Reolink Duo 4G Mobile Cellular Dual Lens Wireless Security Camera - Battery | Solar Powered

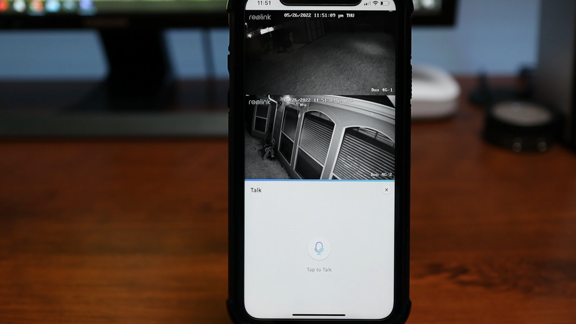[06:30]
Tilt the phone to view in merge landscape mode. In here, you can start two-way talk, which is full duplex.
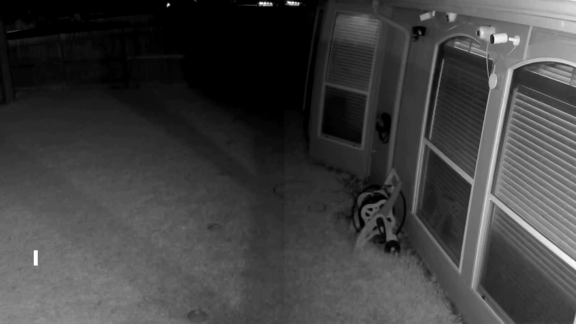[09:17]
so this is the quality of the relay duo the 4g version at night and this with the spotlights turned off and the infrared LEDs
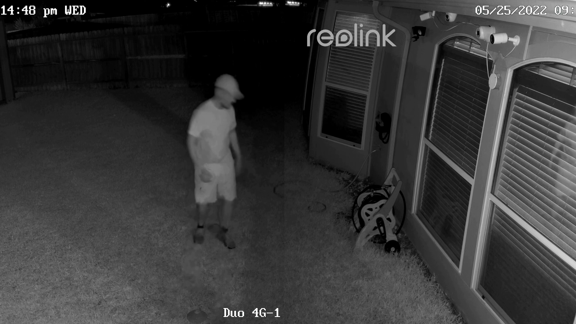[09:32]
are turned on and there are six of them and this one looks like at 10 feet 15 20 25 30 we